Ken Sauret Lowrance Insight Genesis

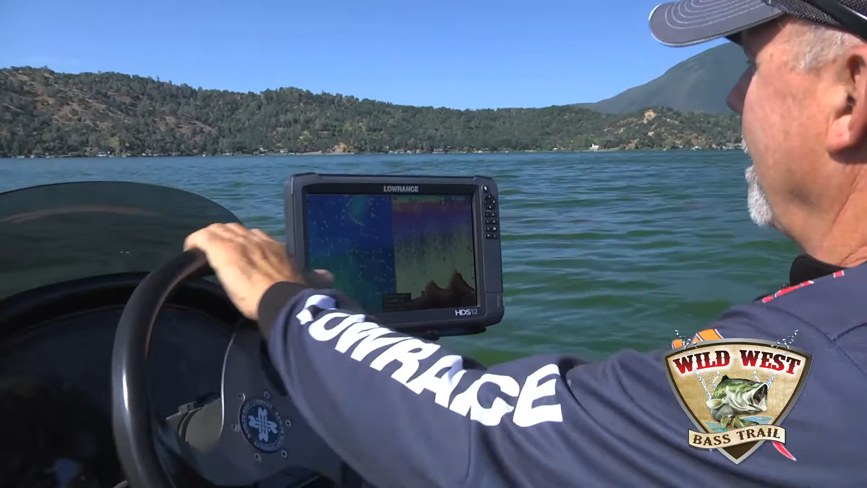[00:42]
that and converts it to a contour line map in the places you fish. For Insight Genesis mapping that you see here on my screen, take a blank SD card, which in this case, the MMC card, it's a micro SD card for the Lowrance Gen 3s. Now to start recording, you go to a sonar screen of some kind, let's go here,
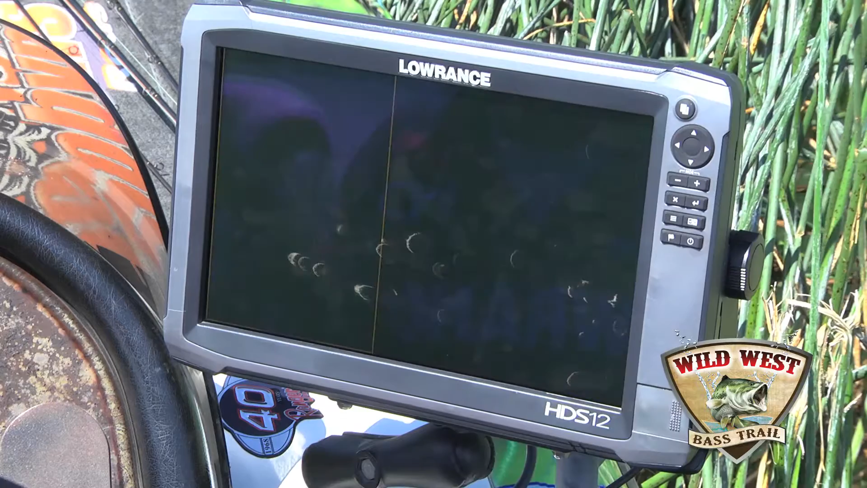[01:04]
and then you go to advanced, go to log sonar, and the sonar file name I'm just gonna leave, I could change that if I wanted to,
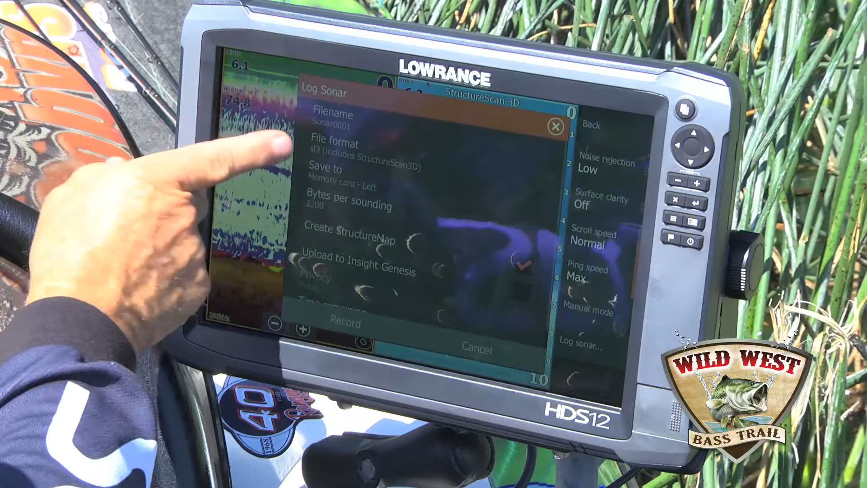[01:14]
the format can change, but you can leave it the same because you're just going to upload these onto the Lowrance's Insight Genesis website. So you can save it to the internal hard drive that's in here, which you can't really access, but it could be there for later use, the right side card slot or the left side card slot, and I put mine in left, so I'll choose left. So now I'm gonna record, hit record here, to record my sonar.
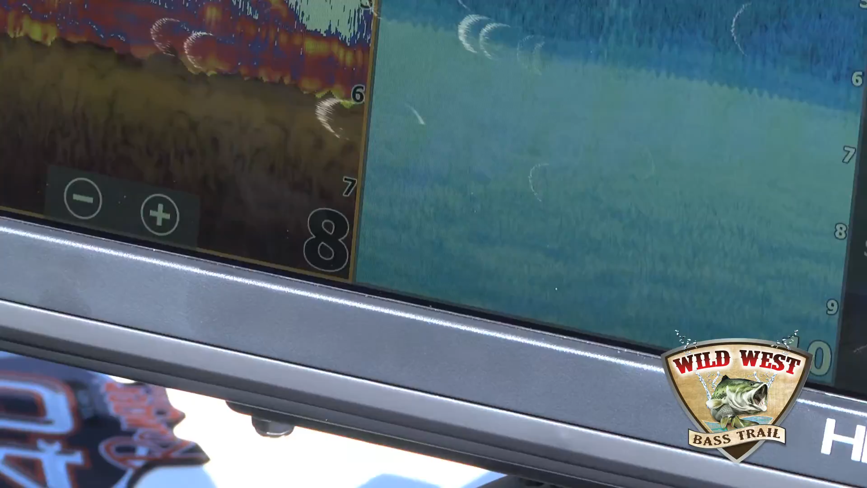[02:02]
Keep an eye on that because when you get to about 1.8, 1.9 gigabytes, stop the file by going into advanced and log sonar and hit stop because the Insight Genesis website, if you upload a file bigger than 2 gigabytes, it really doesn't work well. So stop them at 1.8, 1.9 before they get to 2 gigs and start another one. When you're logging your sonar, there's also GoFree that you'll see on the Lowrance.com and GoFree is
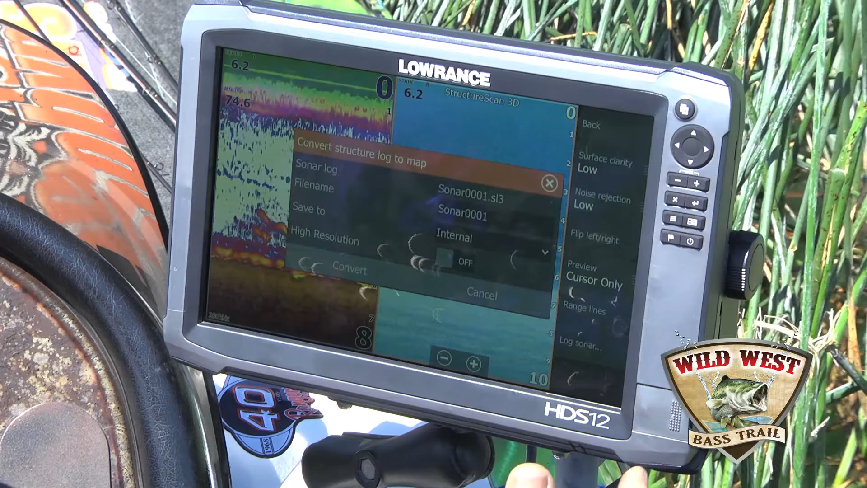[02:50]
map and through the connectivity and your Wi-Fi, it can, in about 20 to 30 minutes, it'll download that map right onto your unit and you'll have that map available for use that same day without even going off the water. This is the screen that you do that. I'm going to cancel it because I'm not going to do that today. So I've stopped my sonar log.
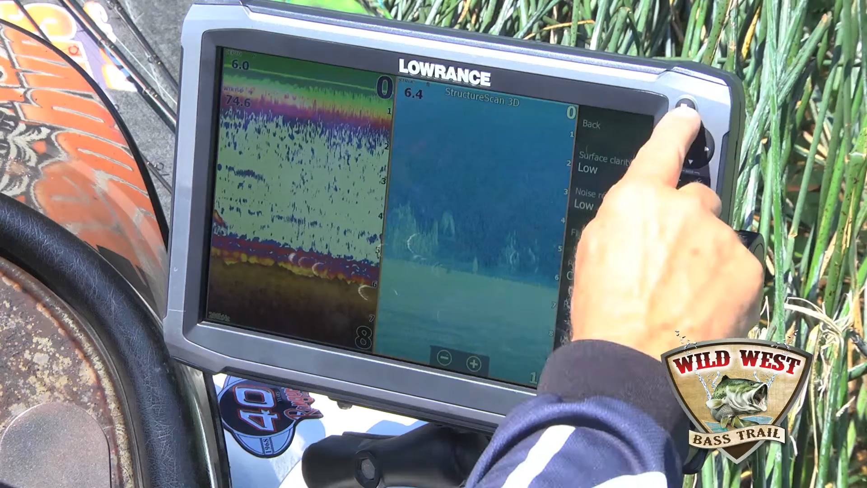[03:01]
Now to start a new sonar log, I just go back and let's say that you were fishing along and you see that you had to change that, hit menu on a sonar screen, go to advanced, go to log sonar,
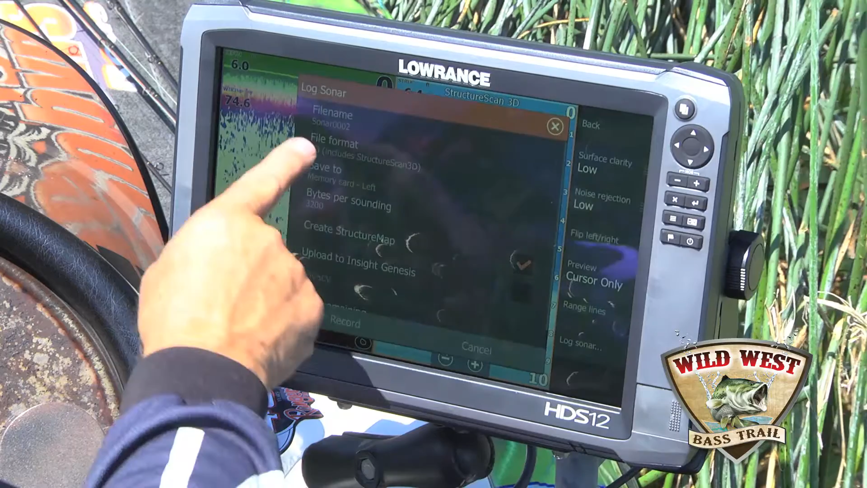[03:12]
it'll say sonar log 2 because we already saved file 1. So file 2, it's gone my memory card left, hit record and now you're good for another five or six hours of time.
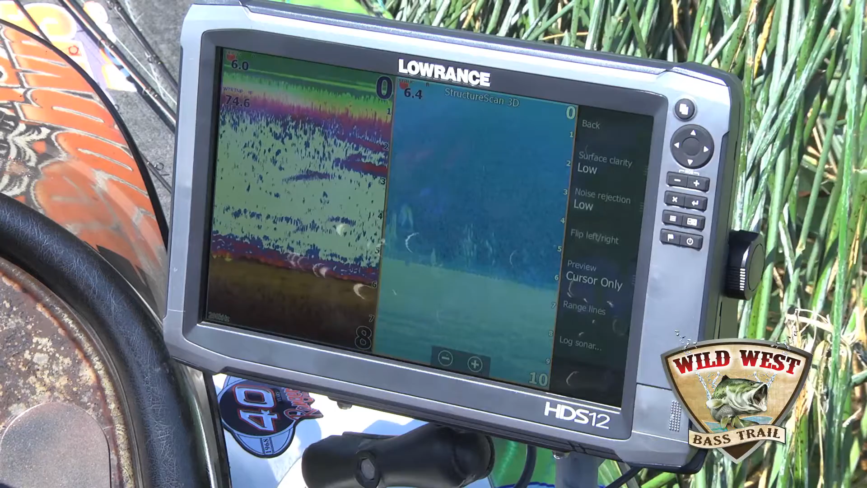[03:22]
So you might have to do two files if you fish for eight to ten hours in a day and then upload those when you get home. I've got a chip loaded into this unit that I downloaded all my sonar logs as I did those sonar logs and I uploaded them onto my account at Insight Genesis. All those merged trips now became a lake map of this lake that I'm on and all the places that I fished and all the contour lines. For example, here are two humps that are out offshore obviously,